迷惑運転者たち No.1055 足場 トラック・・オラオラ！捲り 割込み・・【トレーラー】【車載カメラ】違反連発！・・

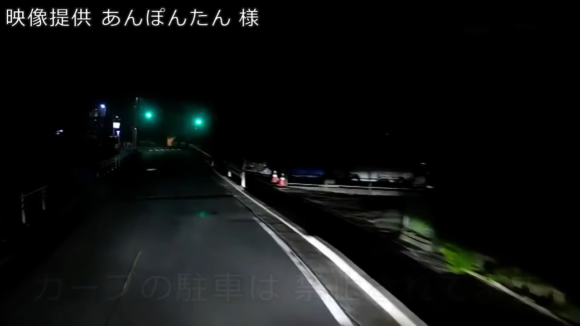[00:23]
あ、まだいるの、寝てんのか、こんなとこで仮眠か。